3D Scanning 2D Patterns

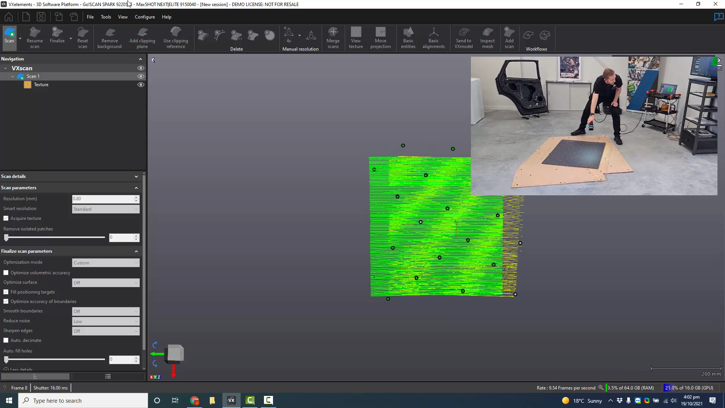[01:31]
out to the edges and it's kind of like a spiderweb approach
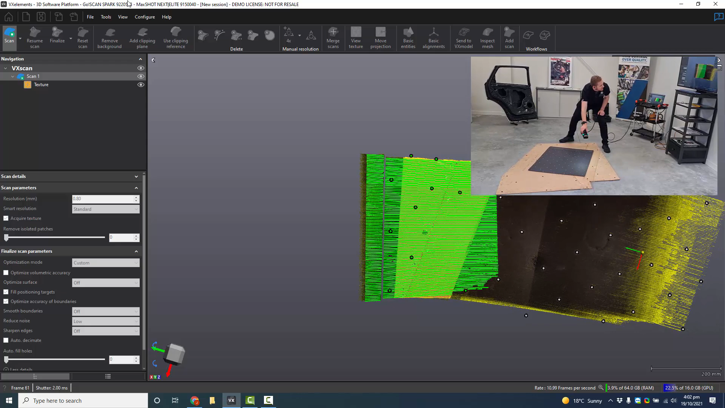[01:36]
um and by doing this what you're doing is actually reducing
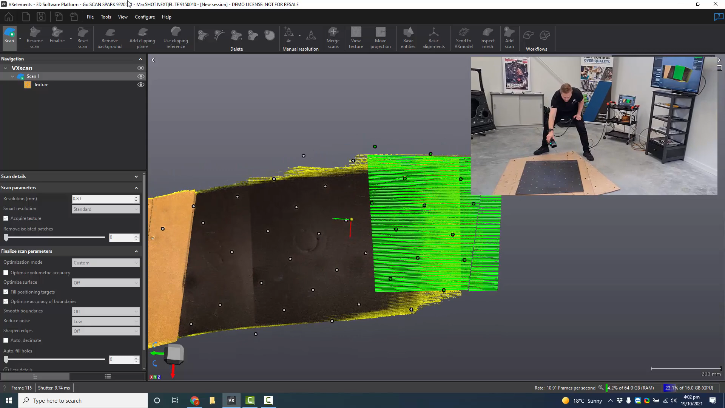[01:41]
the volume metric um deviation
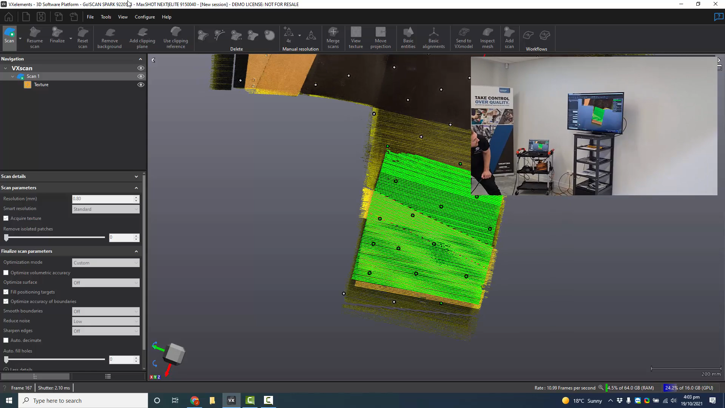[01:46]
so you're bringing that that volumetric error stacking down meaning that it's a lot more accurate
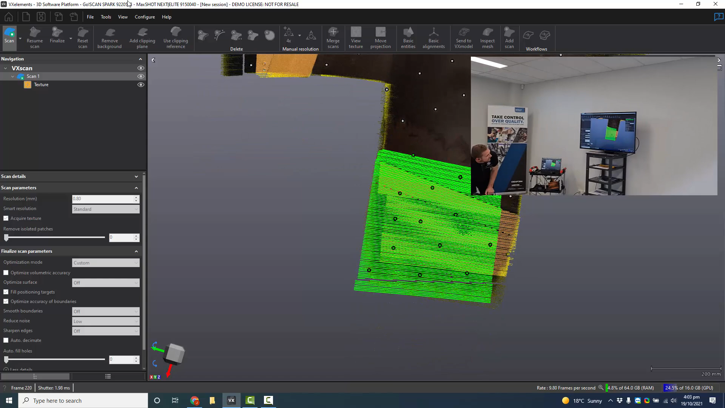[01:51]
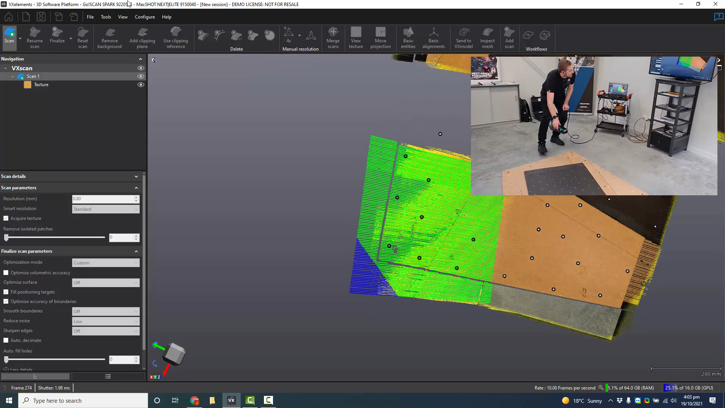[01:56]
so i'm just basically like registering the targets
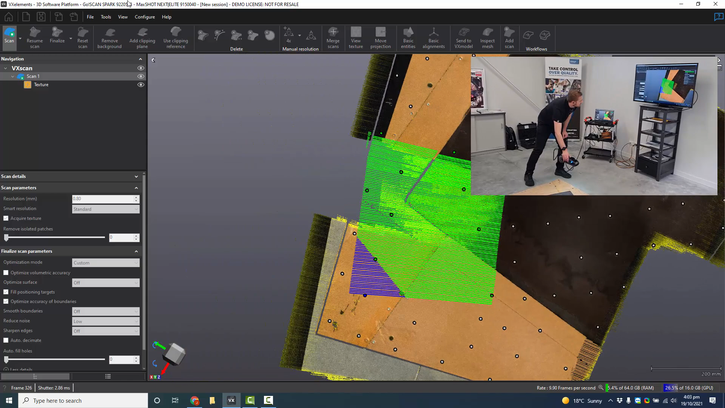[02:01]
and in fact you can actually scan the targets first before scanning the geometry
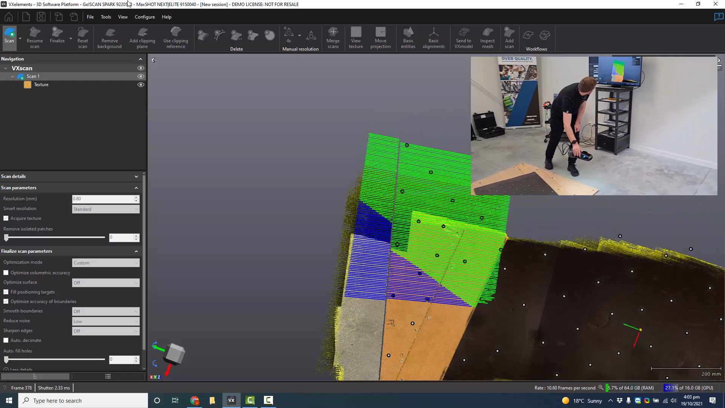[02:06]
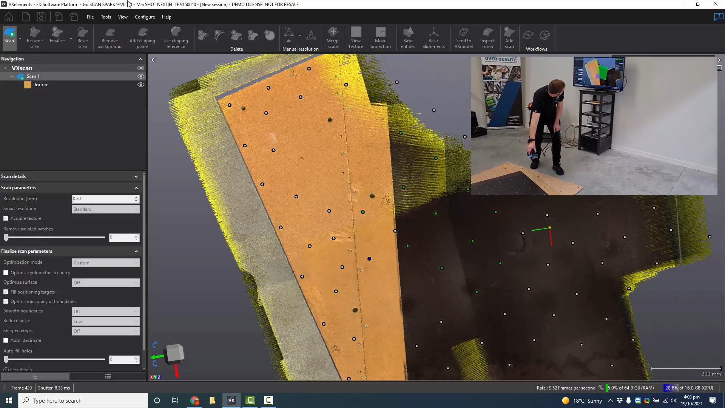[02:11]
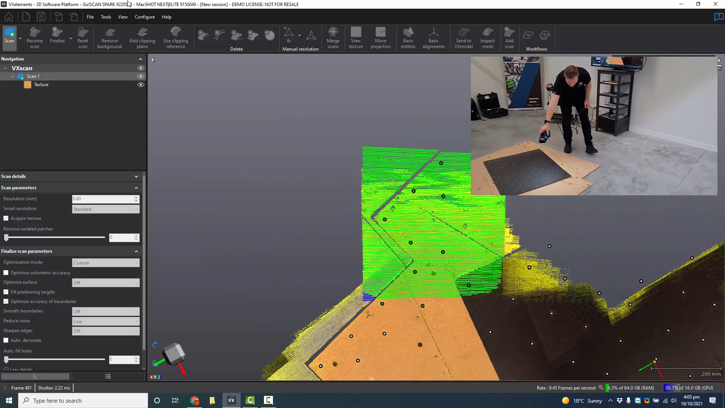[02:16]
see it's just like the spiderweb so i go kind of like in and out
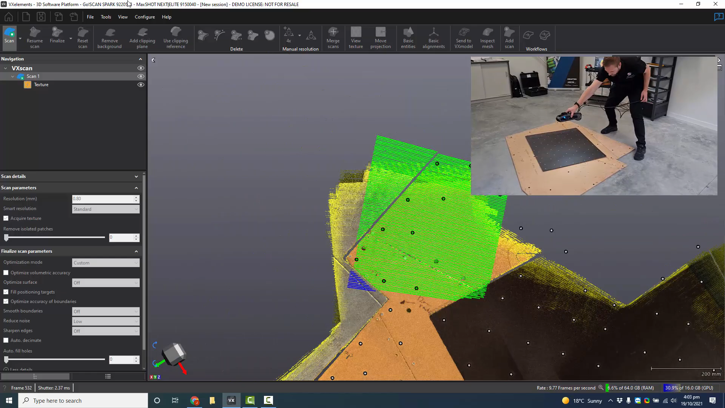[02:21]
and then back to the center each time and you can pause it if you need to move your trolley around
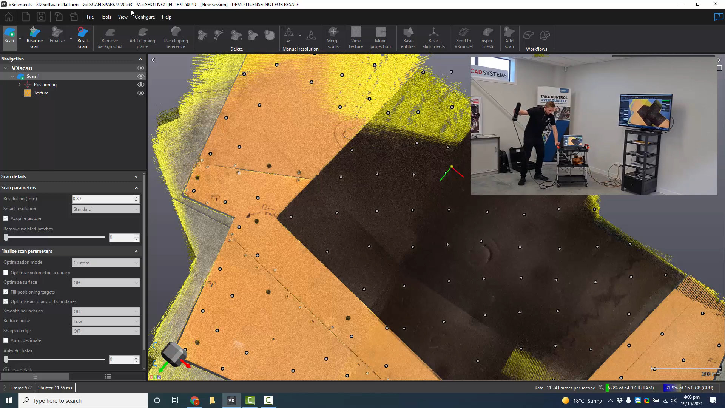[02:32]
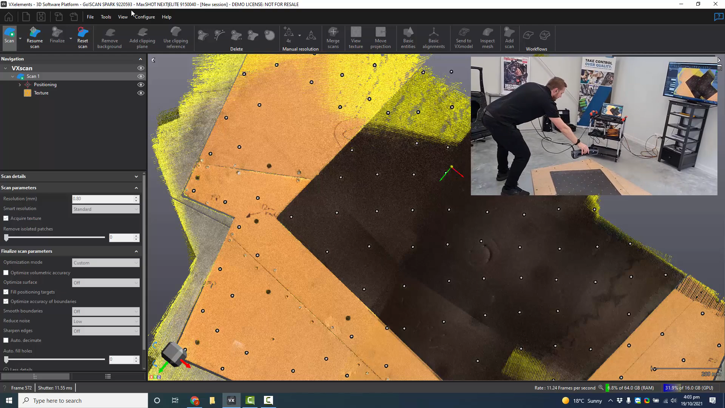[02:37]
and then resume at any time from where you lift off
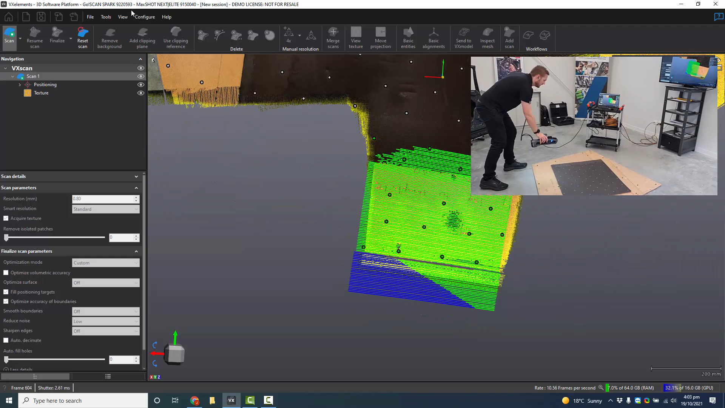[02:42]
and you can see that the ghost scan spark is capturing the color as well
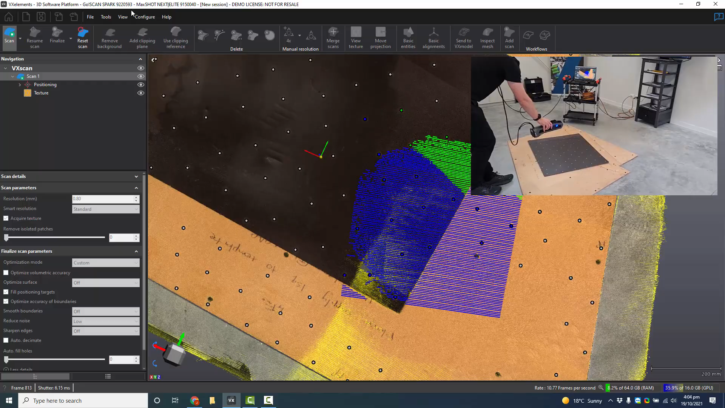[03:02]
okay so now if i want to get more on the edge or the side i can just
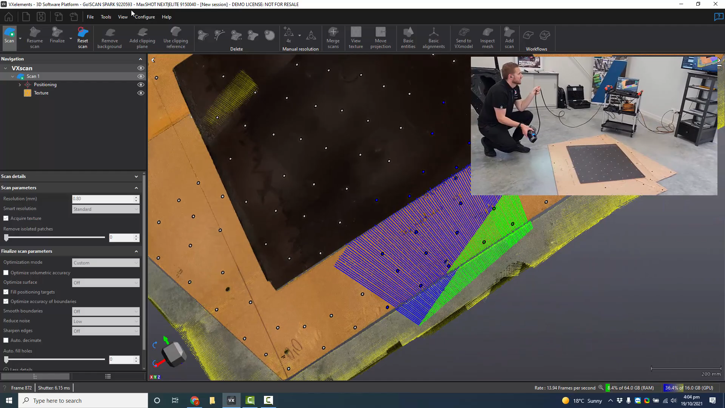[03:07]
go down on a bit more of an angle and i can actually zoom in
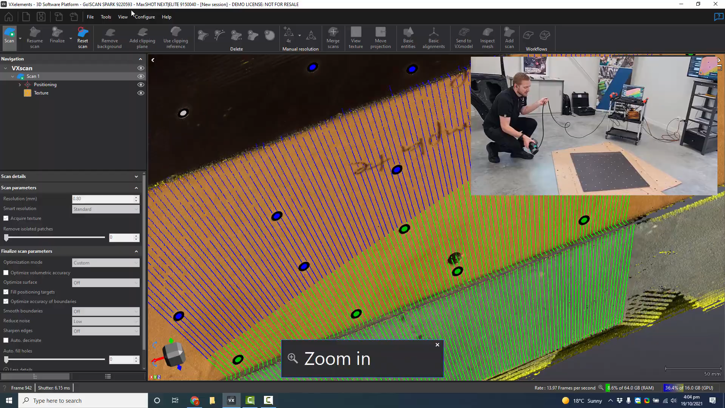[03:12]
so i can just make sure that as i'm scanning along i'm getting all that edge information
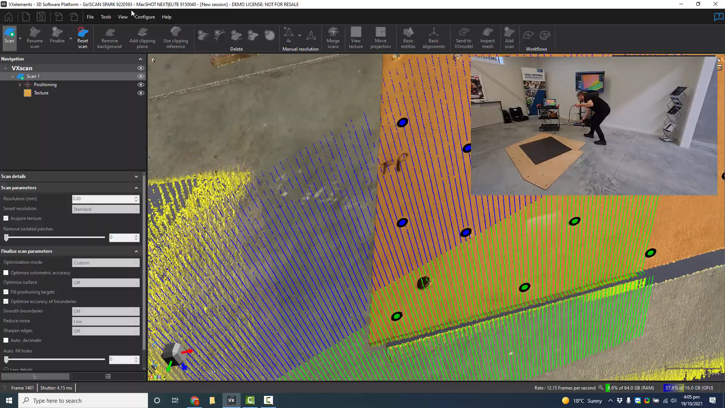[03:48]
and again pause anytime you like
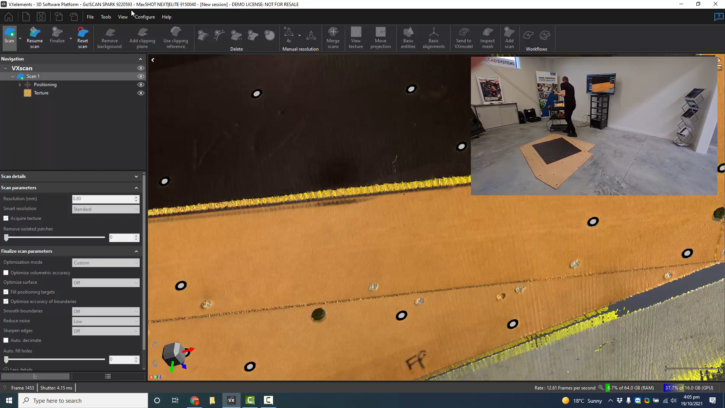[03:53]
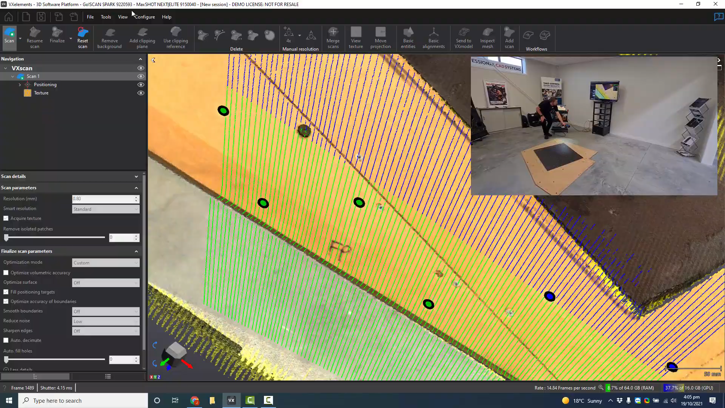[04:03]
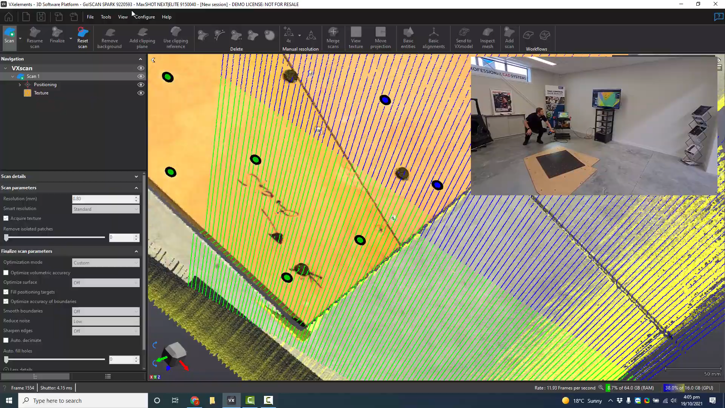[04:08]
so it's just great that it's got this real-time preview
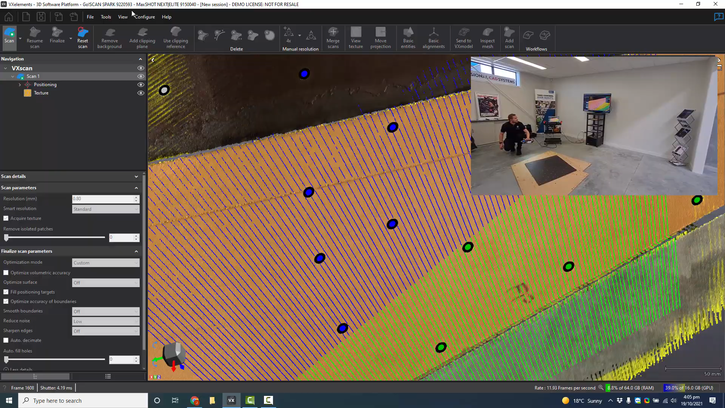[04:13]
um it also has like a distance meter so if you're too close it will go red
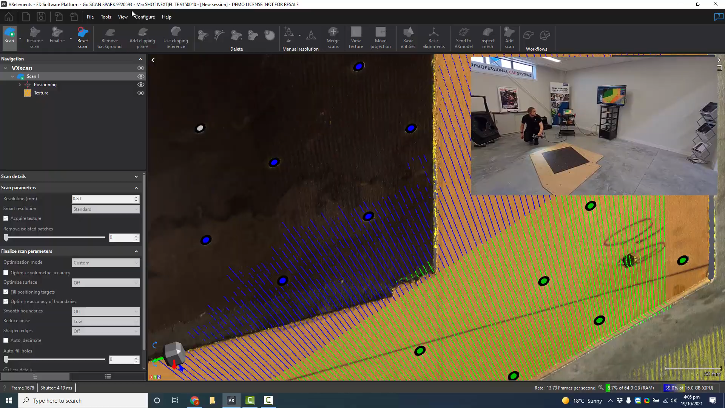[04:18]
if you're too far away it will go blue so it really just gives you some really good visual feedback